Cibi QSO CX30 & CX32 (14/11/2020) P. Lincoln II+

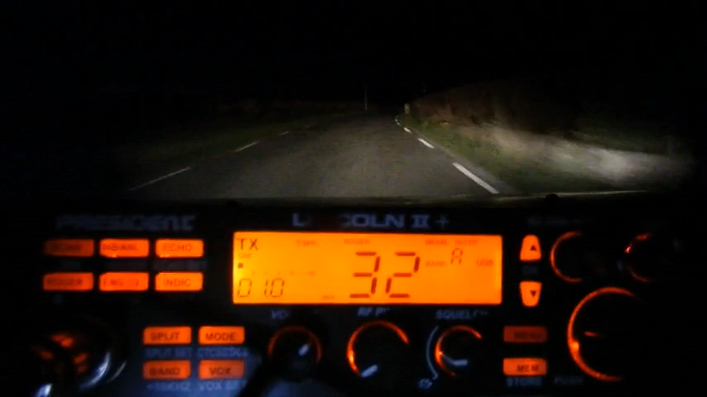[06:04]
Alors c'est très compliqué de mon côté, hein, c'est très très QRP, en plus de ça je suis en train de rouler, là je suis en direction, là, en direction du pont.
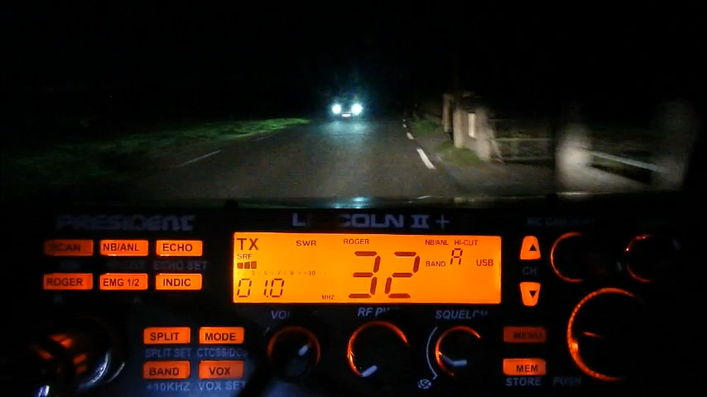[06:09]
Alors j'arrive au petit village Saint-Christophe-des-Bardes, là sur le département 33.